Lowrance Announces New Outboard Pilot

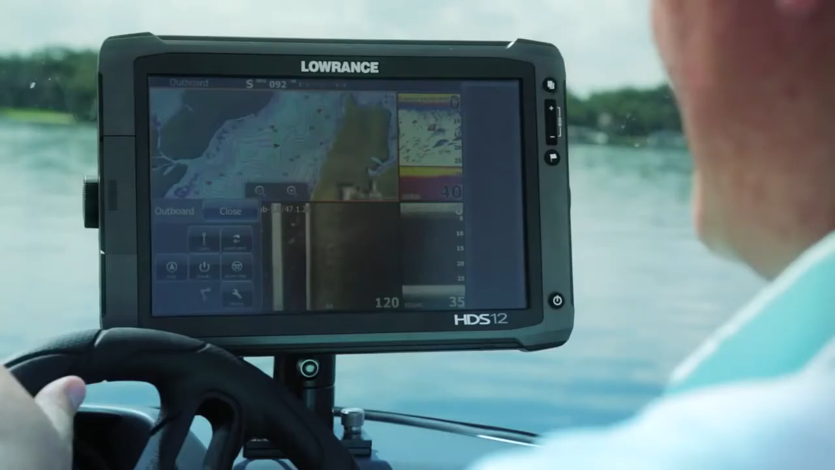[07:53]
So I can go into here, switch pilots, and I can choose whether I want to view my trolling motor,